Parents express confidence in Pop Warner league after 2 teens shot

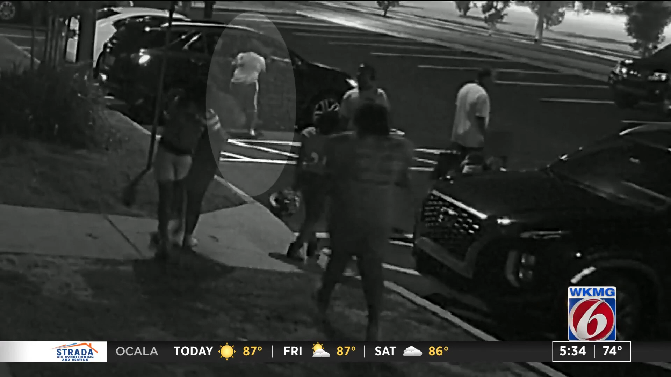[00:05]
An 11-year-old accused of grabbing a gun and shooting two 13-year-olds Monday night.